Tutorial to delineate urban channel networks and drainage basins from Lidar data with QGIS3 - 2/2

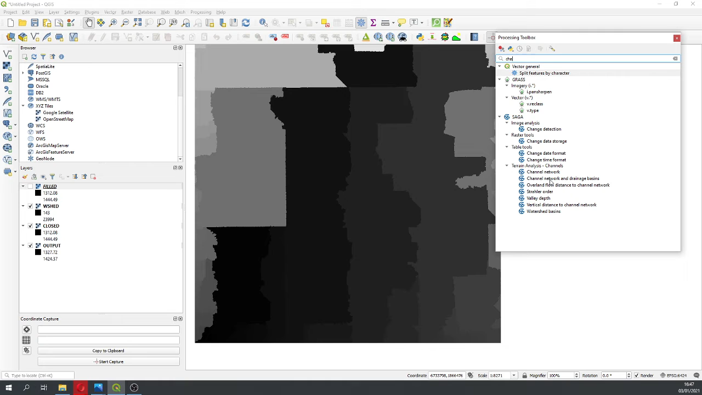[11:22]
So because this is the watershed that should arrive to your computer. Okay, great. So here basically we have to do channel networks and drainage basins. Channel networks and drainage basins from the fillet. Actually, I don't want the flow direction, I don't want the straddler,